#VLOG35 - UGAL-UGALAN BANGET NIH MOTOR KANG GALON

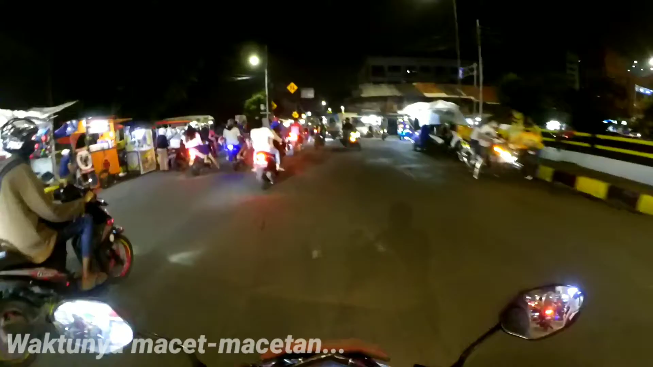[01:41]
Waduh, gile macet. Buset. Macet betul. Buset, rame betul.
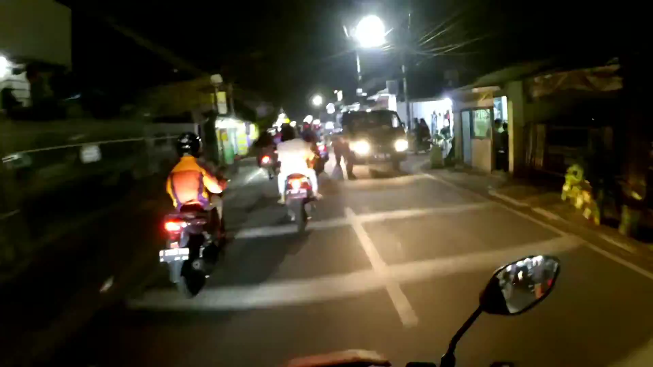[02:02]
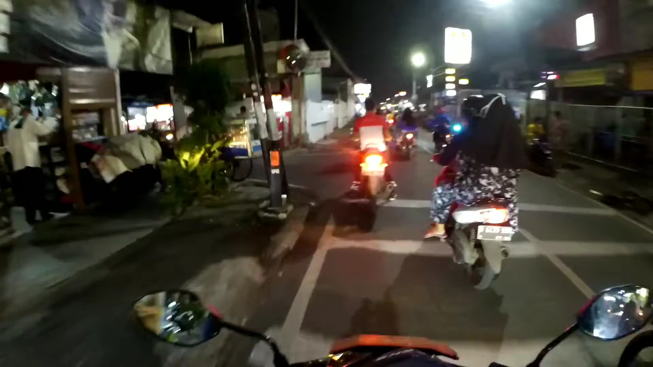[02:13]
Lah jalan pintas kita.
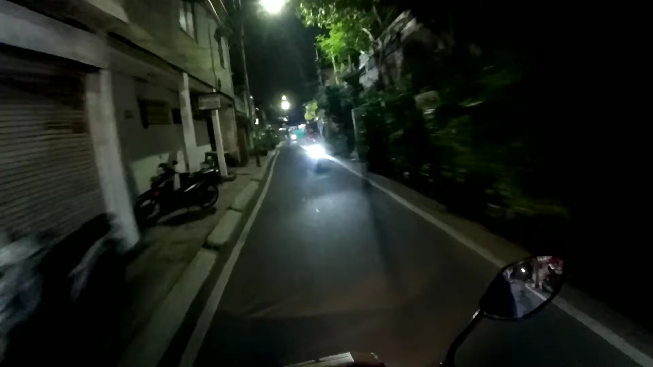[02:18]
Kita lah jalan pintas aja lah, kalau sana pasti macet banget gila. Perempatan tong anjir. Tengah-tengahnya ada tong isi batu. Buset. Guys, kawan-kawan, teman-teman, anjay.
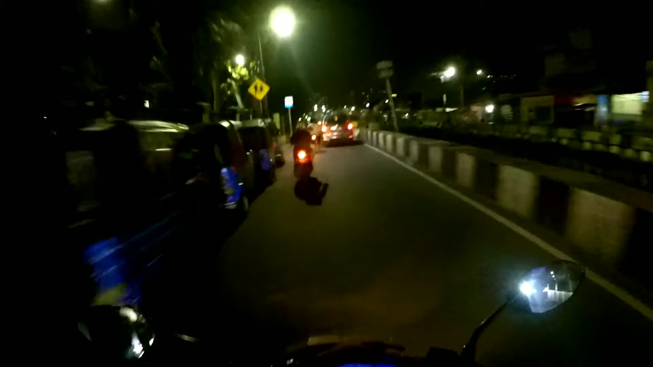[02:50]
Kalian kalau NR ngapain nih, ya kan? Gue beda sendiri nih. Lo NR pada ini kan nongkrong, ya kan ngopi. Gue cok beda sendiri. Gue beli tongkol, anjay. Buat makanan kucing lah tuh di bawah. Buset. Duh, bahaya banget. Sekeluarga itu nggak pakai helm. Waduh, ini lagi.
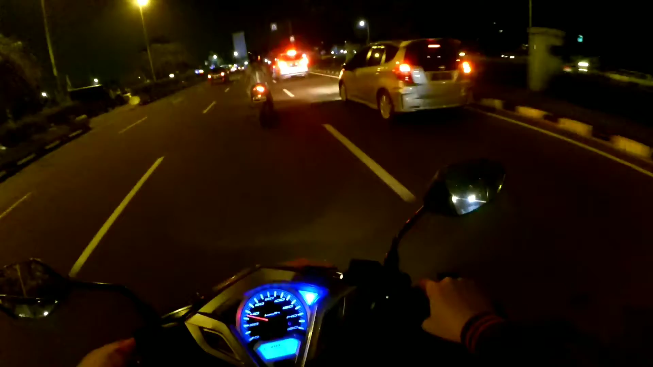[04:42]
Gelap banget. Gila, nggak kelihatan. Aduh.
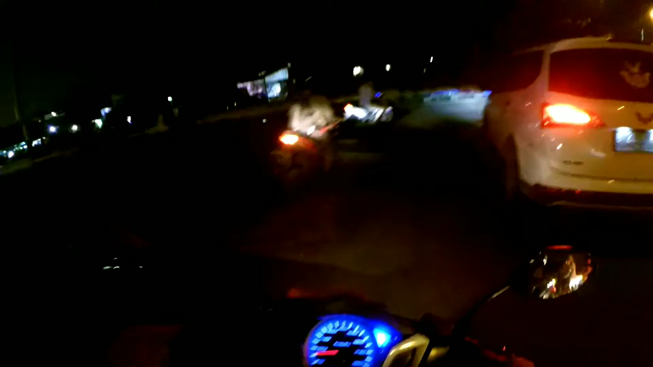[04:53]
Apa yang lakukan tikungan? Gila badannya doang yang miring kan, gila badannya doang miring.